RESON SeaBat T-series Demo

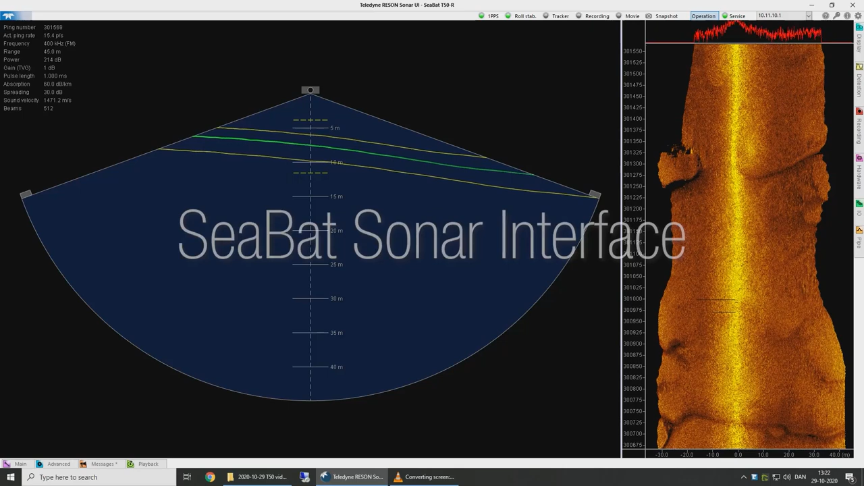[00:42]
Let me first introduce you to our Seabat sonar user interface. In the main display, here we have the sonar at the top, wedge display below, and the seabed as the green line in about 7 metres of water right now. The two yellow lines that you see are our adaptive gates. I'll come back to adaptive gates a little bit later when we're talking about tracker. At the bottom, we have a couple of menus that expose all the various basic sonar settings to the operator,
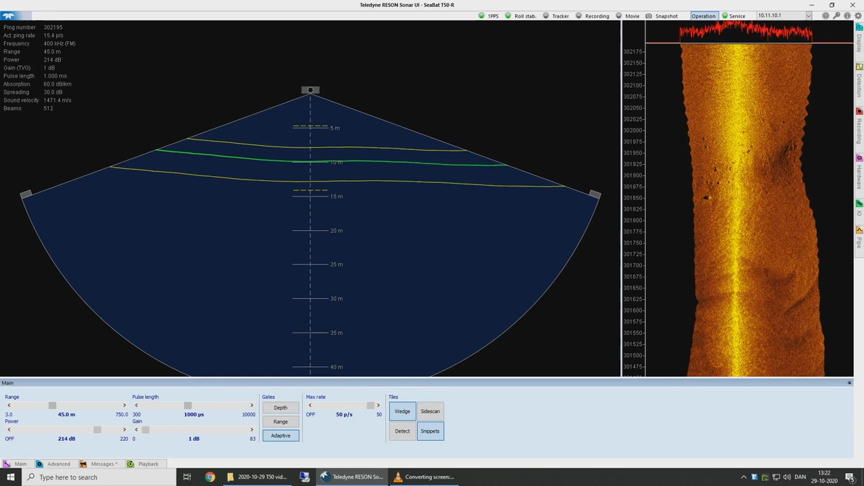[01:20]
so that the operator can change anything he wants. We can see range, pulse length, power and gain, but also absorption and spreading, swath coverage and steering angles. Everything is available. We'll come back to some of those features a little bit later. Over to the right, we have our normalised backscatter display, a waterfall display showing normalised backscatter.
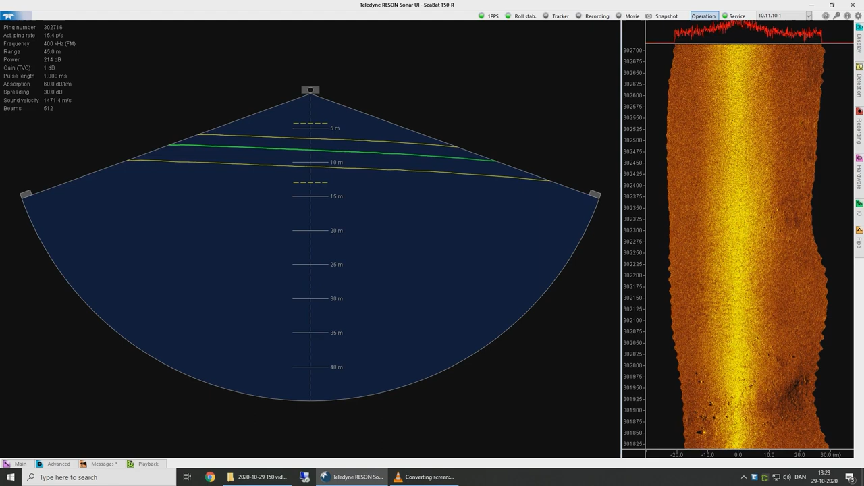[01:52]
Normalised backscatter is a Seabat unique feature. It's a Seabat unique output where we have compensated for all changes to basic sonar settings in real time. I'll come back to normalised backscatter a little bit later in more details. On the right, you will find a number of slightly more advanced menus, recording settings and multi-detect settings, but we'll touch on some of those a little bit later. Let me show you some of the visualisation features we have in the Seabat user interface.
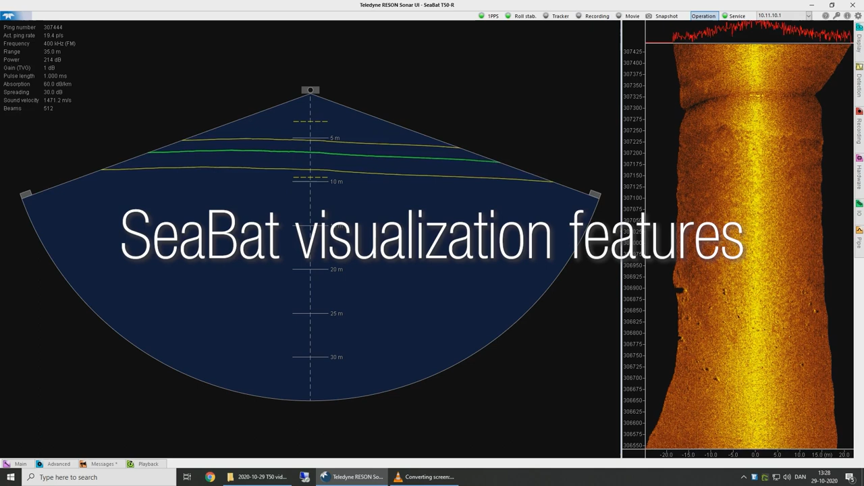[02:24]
The seabed has traditionally been displayed as a green line, or in fact, a number of soundings.
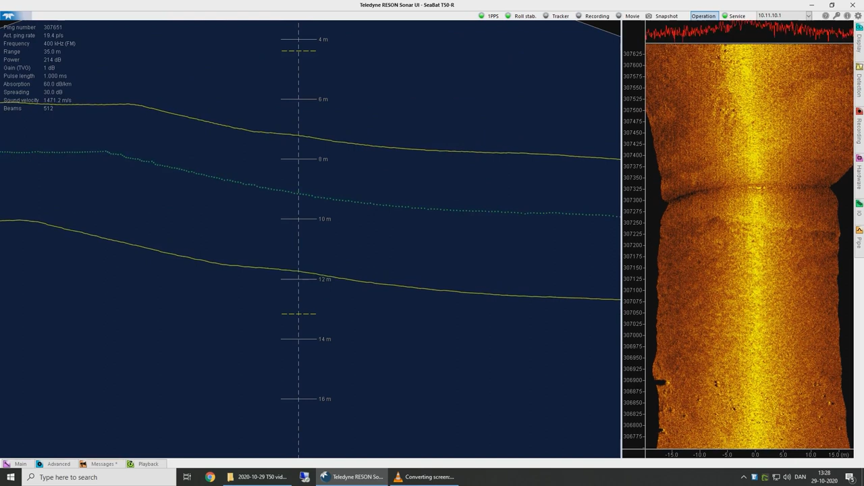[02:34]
But it's difficult to identify features
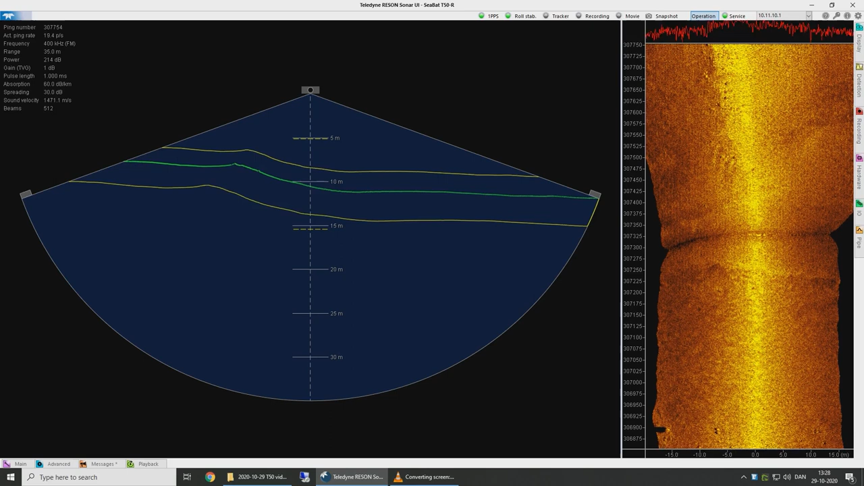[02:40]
with certainty on the seabed based on just a green line. Some years ago, we introduced history display, which makes it much clearer to interpret the seabed. With the version 2 update for Seabat sonars,
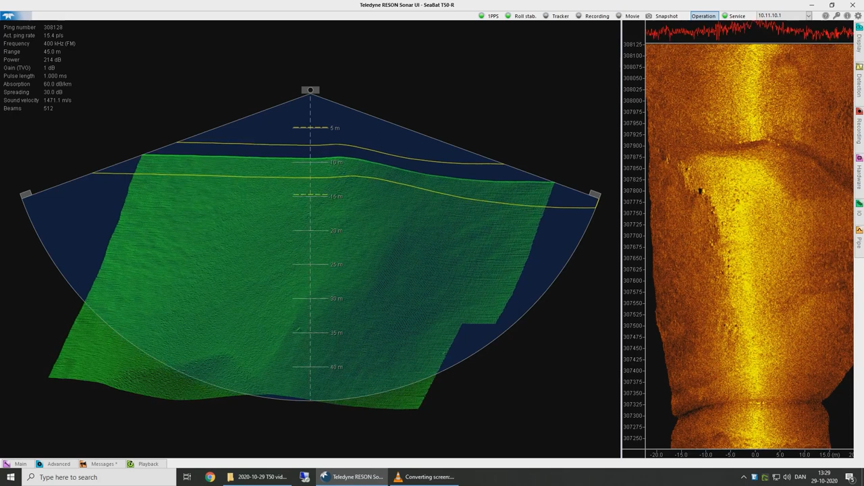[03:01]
we have improved this feature by adding colour by depth.
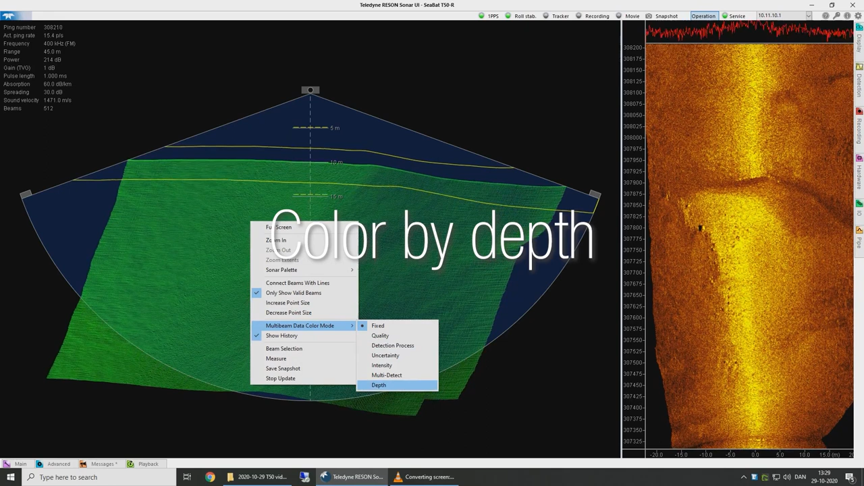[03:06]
This feature makes it more intuitive to see what is shallow and what is deep. You can see if there is a feature or if it's a featureless seabed. You can see how we are now moving into bluish colours. But with a click on the colour scale down here, it will automatically adapt to the average depth of this area.
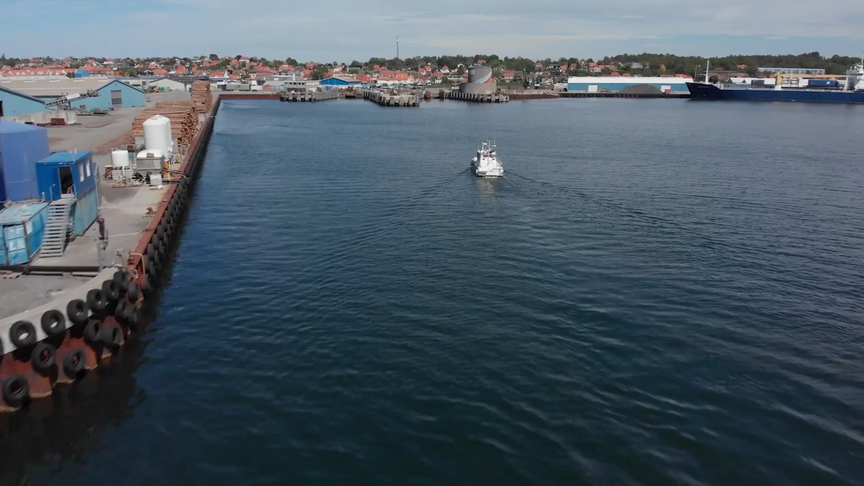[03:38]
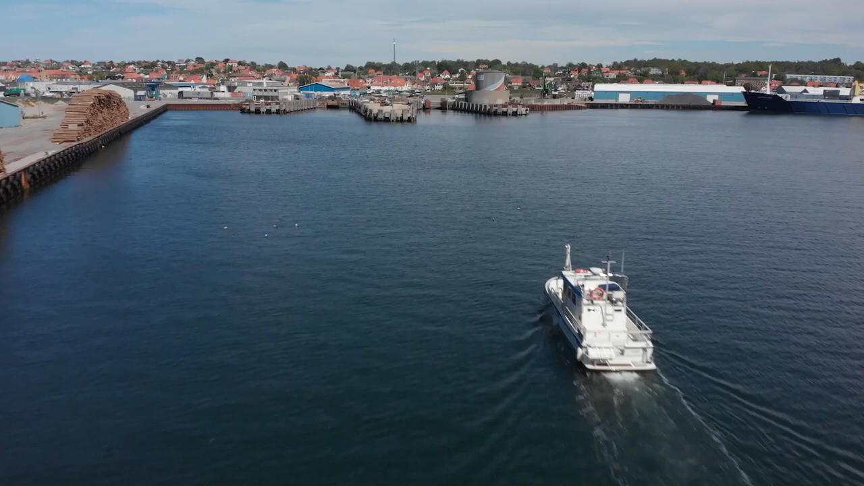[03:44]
With the Seabat version 2 update, we introduced 1,024 beams per ping.
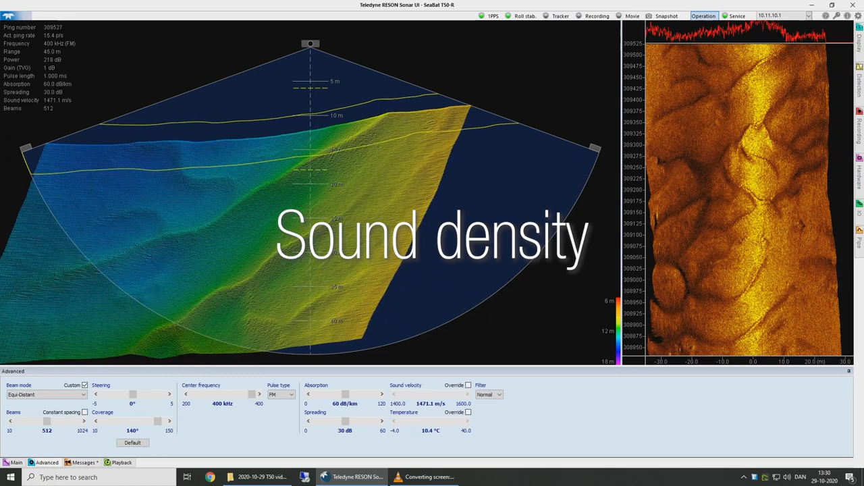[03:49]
The Seabat sonar has always been capable of 512 beams per ping, but we have increased that now, and thereby doubled the sounding density from the same piece of hardware. Let me show you the difference between 512 beams and 1,024 beams.
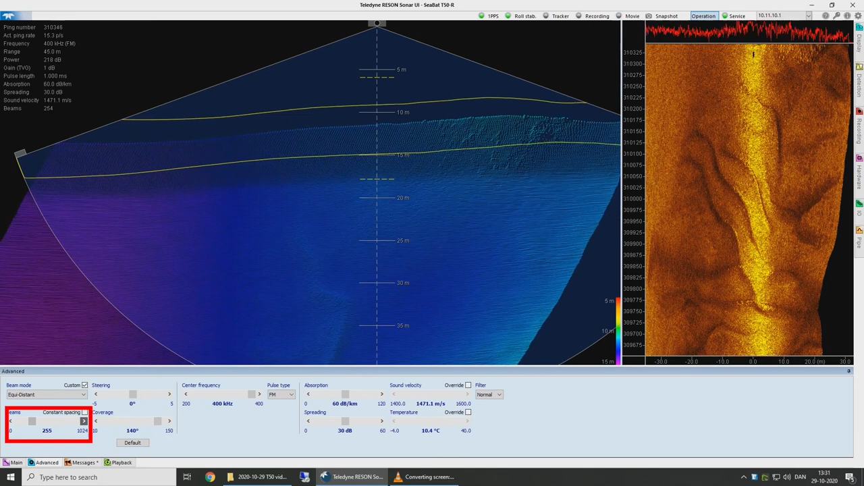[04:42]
You can see the difference in sounding density from 512 to 1,024. Of course, you can also scale down if that is needed, for example to 256 beams. This is sounding density with 256 beams.
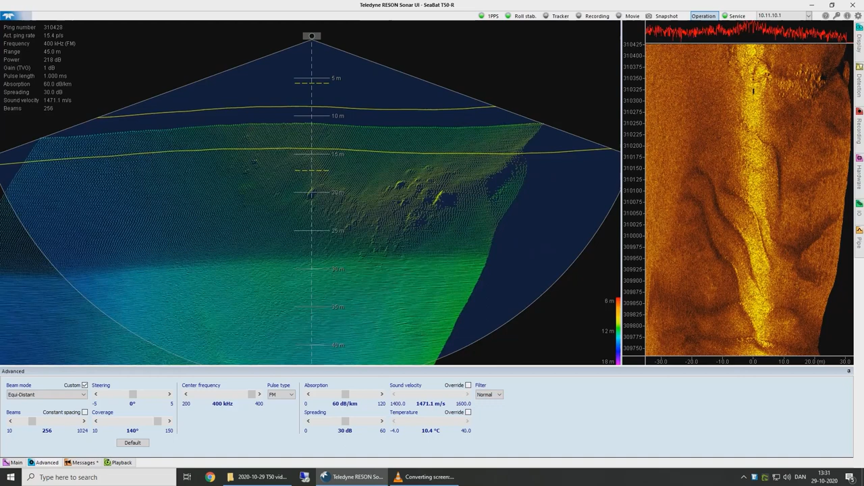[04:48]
Let's talk about the tracker.
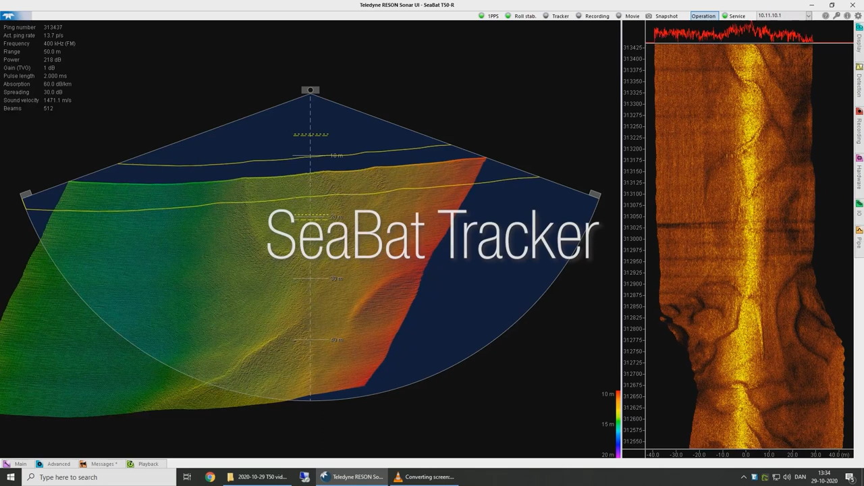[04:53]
Tracker is a Seabat autopilot that controls all basic sonar settings. No need for highly skilled operators to operate a Seabat sonar. You click one button and Tracker takes care of everything. Let's see how it works. Let's first change the range setting to something incorrect. See how we are cutting off Seabed on the port side here.